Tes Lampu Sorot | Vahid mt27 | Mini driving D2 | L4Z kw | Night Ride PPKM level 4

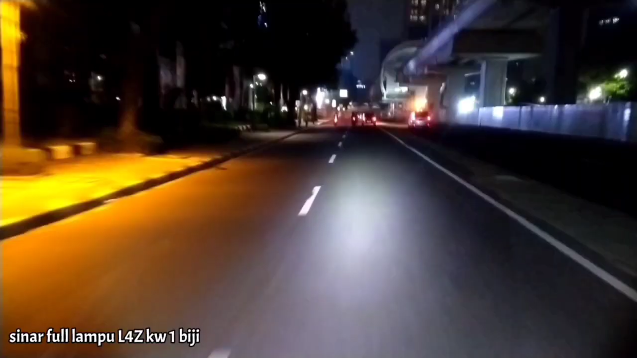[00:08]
Ini duanya tuh, ini satu biji.
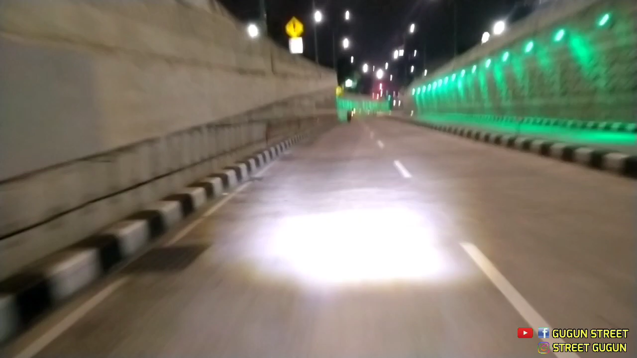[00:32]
Sekalian mau hati foto di daerah mana ya, gua lupa nih. Sepanjang panjang jalan nanti ada flyover, nanti kita di ngopi situ dekat jembatan. Sekalian gua mau ngetes lampu gua.
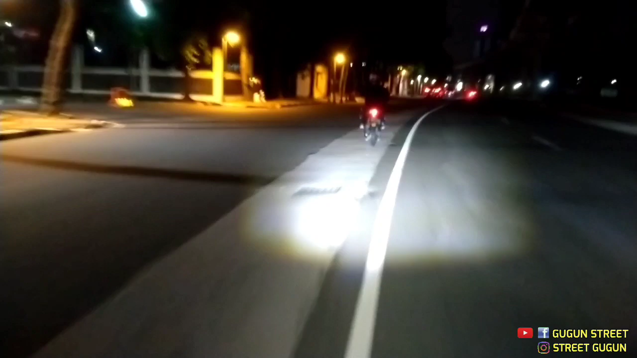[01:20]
Kita ngambil kiri guys, lebih santai. Memang gelap.
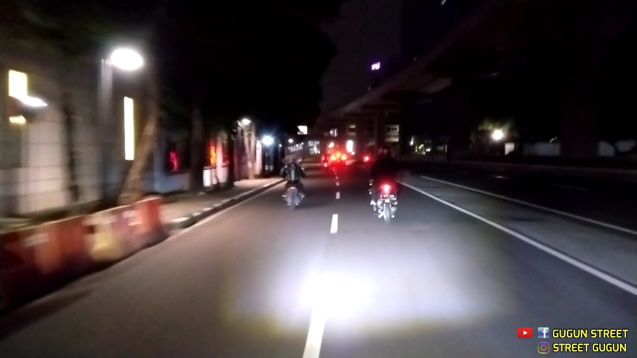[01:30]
Ini sepanjang jalan ini mah gelap banget ini. Mau ngetes lampu, mau ngetes lampu L4X.
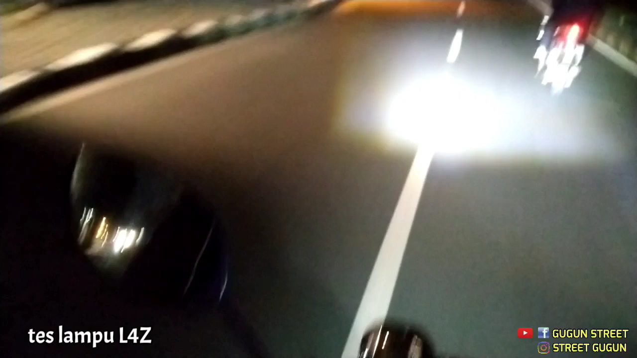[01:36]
Agak enak ya depan ya ada mata, ada mobil.
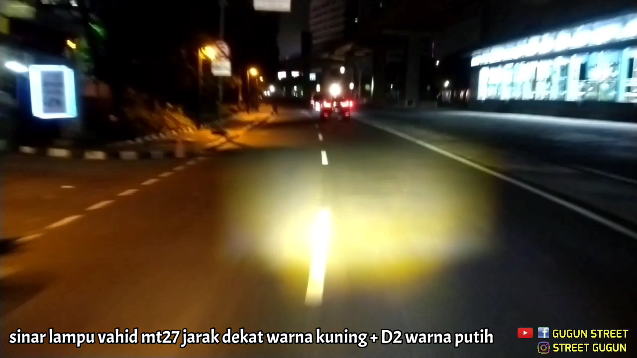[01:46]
Ini D2. Ini DM kan, ini Wahid.
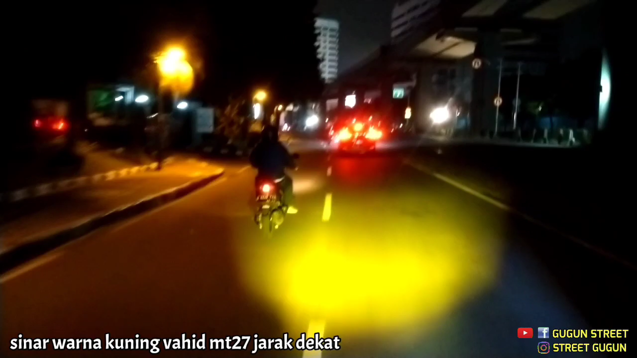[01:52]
Wahid MT27.
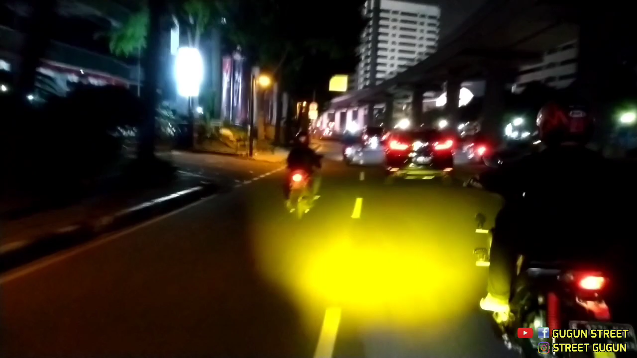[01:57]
Ah, jarak jauhnya kagak bisa nih gue ngetes. Pakai D2 aja lah.
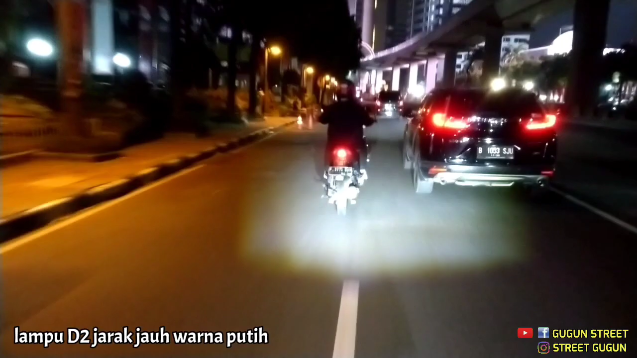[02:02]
Ya, kita riding santuy aja, menikmati indahnya kota Jakarta.
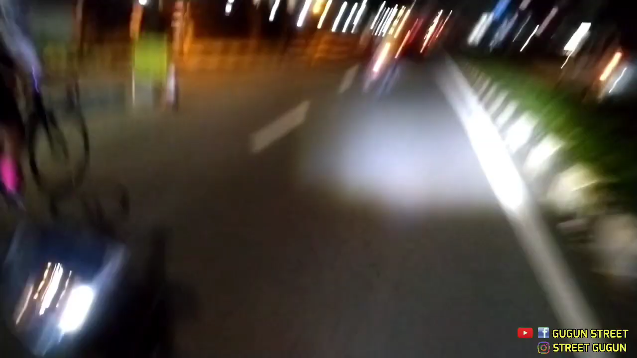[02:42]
Pengen coba L4Z nyala nih, seperti ini contohnya guys.
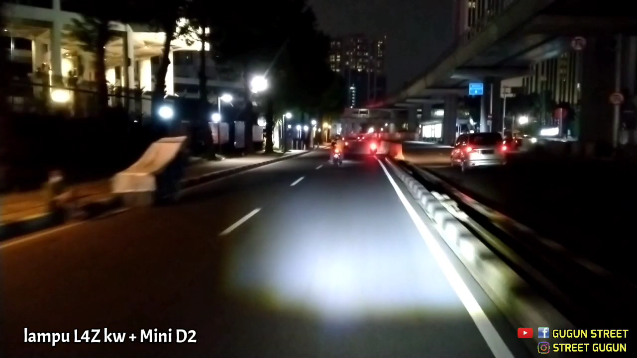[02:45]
Wow, keren. Cuma sama D2 jadinya. Ini kita coba pakai L4Z, matikan D2 nya tuh. Ini satu biji. Waduh.